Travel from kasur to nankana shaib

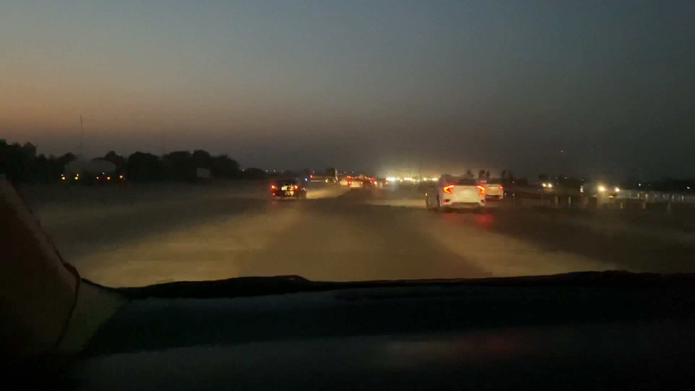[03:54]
हाँ हाँ उसने कहीं जाना होगा ना, वो कह रहा होगा चलो हमें भी साथ लेते जाओ। ये M2 मोटरवे है लाहौर इस्लामाबाद मोटरवे।
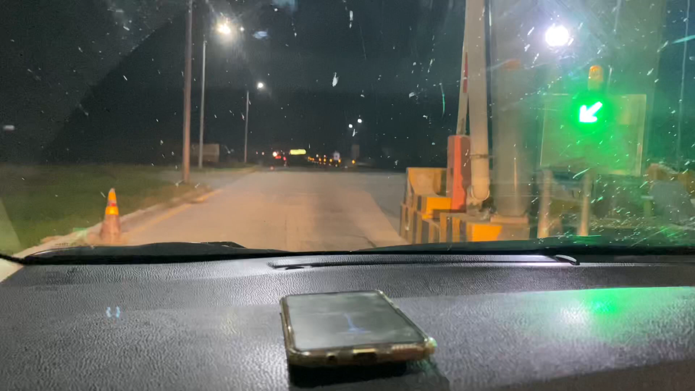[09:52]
चलें भाई किधर है तो फकीर भाई को कॉल करते हैं। मेरा मोबाइल किधर है, ये पड़ा। अभी हमने 250 मीटर से इधर टर्न हो जाना, वो आगे लिखा हुआ। वो कह रहा है कि आपने इधर को जाना है। किधर को? वो ननकाना साहब सो रहा है दस, लेकिन इधर और कह रहा है इधर।